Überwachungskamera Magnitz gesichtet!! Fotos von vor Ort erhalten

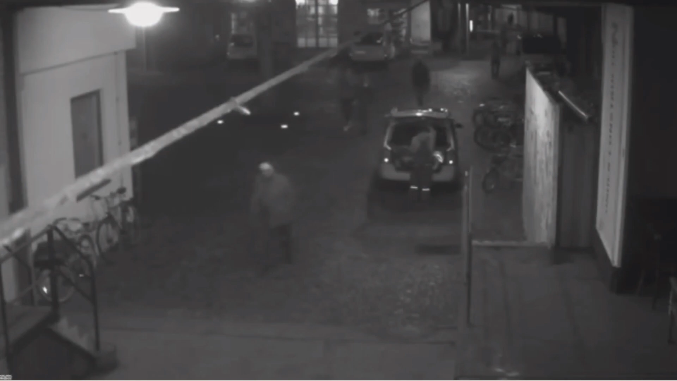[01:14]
Dann beachte die Fenster hier zum Beispiel. Die sind hier genau wieder zu sehen.